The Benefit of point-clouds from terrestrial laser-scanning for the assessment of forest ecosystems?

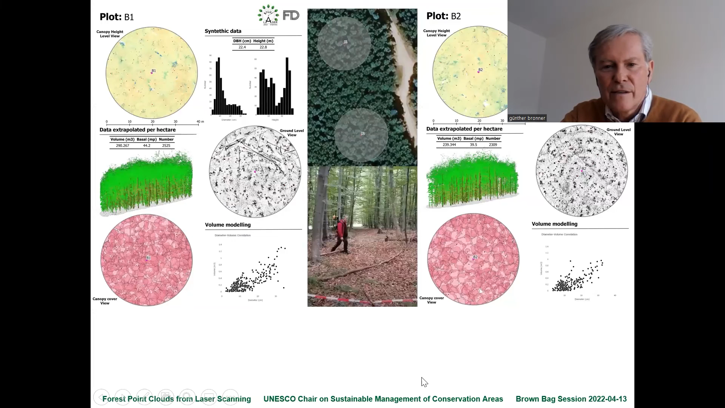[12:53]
the geoslam and the results coming from this system um and as i told the feature extraction challenge is starting now as we have